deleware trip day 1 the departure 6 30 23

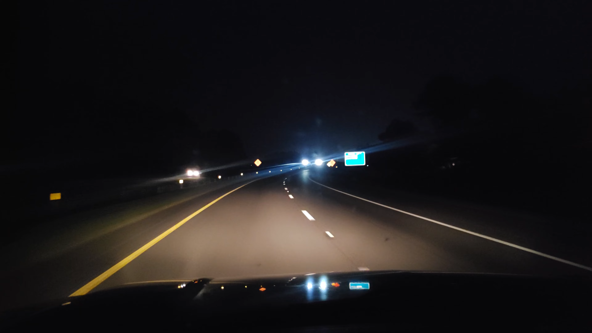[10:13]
all right it's night time so we don't get to do our recreation of pictures but uh if you look above the horizon you see the lights we're coming up on exit one of south carolina which means we are coming across what north south of the border oh it's bright over there it sure is south of the border we'll get you on the way back south of the border we'll get you on the way back we're like